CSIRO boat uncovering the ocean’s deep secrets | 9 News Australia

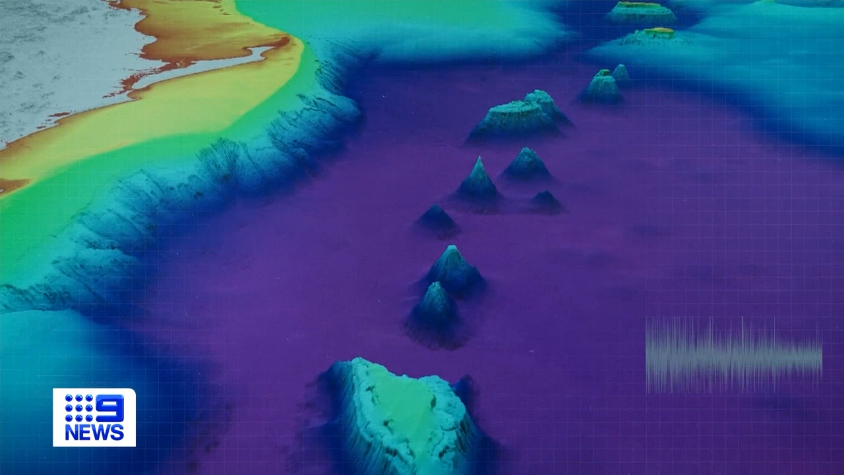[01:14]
It's sophisticated sonar able to map the ocean floor and discover undersea mountains higher than Kosciuszko.